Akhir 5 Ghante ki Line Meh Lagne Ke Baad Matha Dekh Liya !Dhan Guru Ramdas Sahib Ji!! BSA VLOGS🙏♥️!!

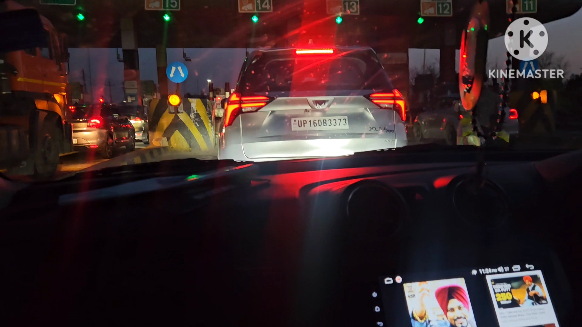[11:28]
टाउन प्लाज पार करें तुम्ली का लास्ट यहां से तुम्ली रहागी हमारी पंदरामेंट तो वैस चलो करते